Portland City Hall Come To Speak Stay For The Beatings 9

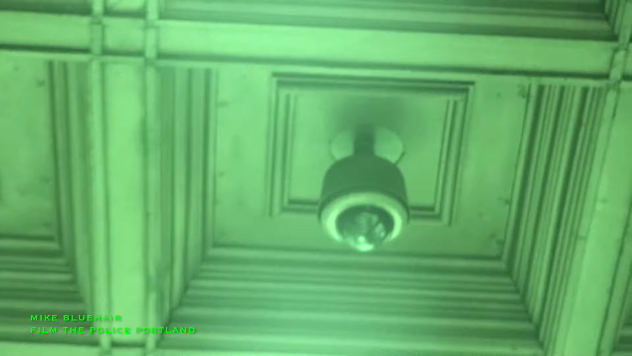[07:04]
So, something I have to point out, there's this dome camera here, capturing everything that's going on, coming down the stairs.
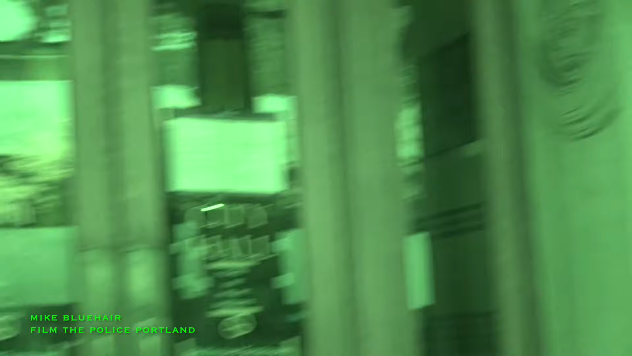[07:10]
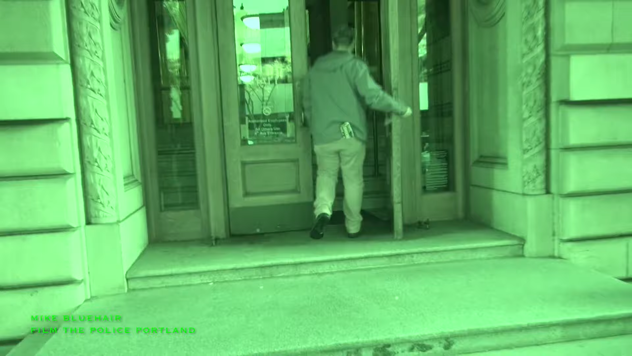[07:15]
And there's another dome camera right here.
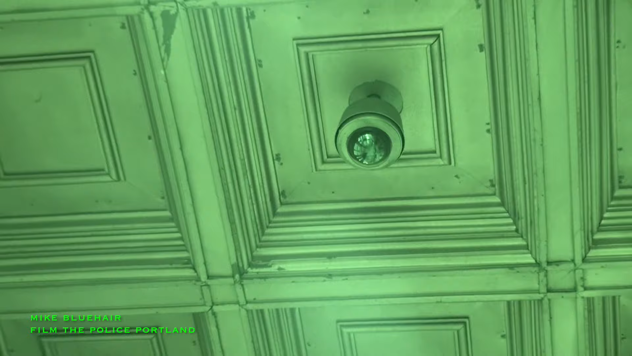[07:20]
So, City Hall has two angles of this that we will be requesting.
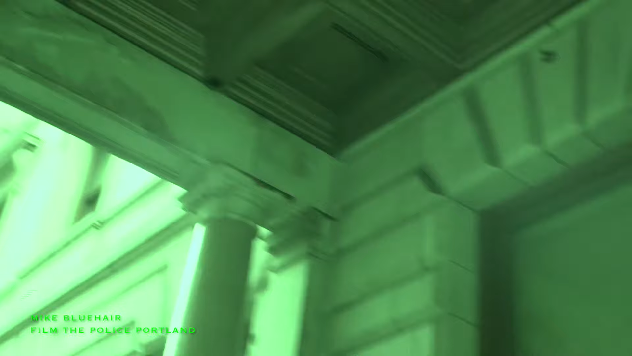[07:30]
Really great vantage points they should have.
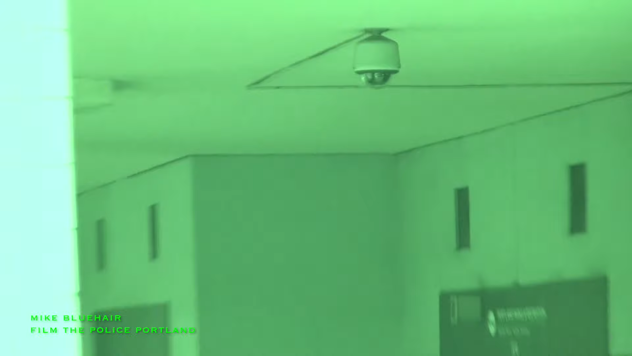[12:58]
that may be facing the street catching what was going on out here as well